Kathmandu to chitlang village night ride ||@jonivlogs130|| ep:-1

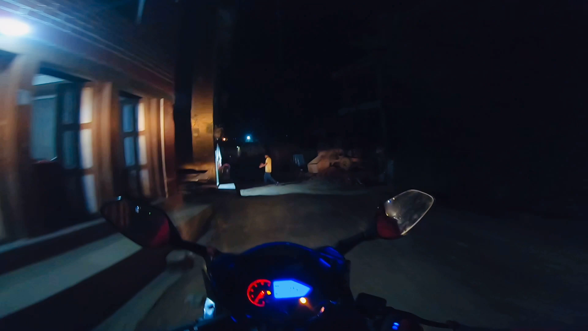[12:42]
माथिबाट चितलाङको एरिया हो, तर यहाँ बोर्ड चाहिँ यहाँ रहेछ कि चितलाङको. सो त्यही मात्र हो ट्रक. आम्मा बाटो त.